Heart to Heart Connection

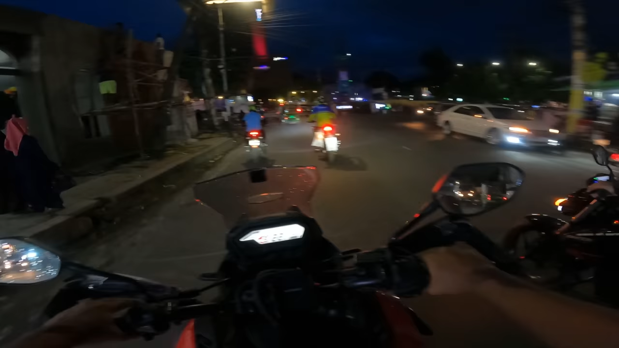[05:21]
কিন্তু যদিও সবগুলো বাইক জিক্সার না, ওই যে অ্যাপাচি আছে সামনে, একটা GSXR আছে। তো ওনারা বললো যে ভাই চলেন আমরা সংক্ষিপ্ত একটা রাইড দিয়ে আসি চিটাং শহরে।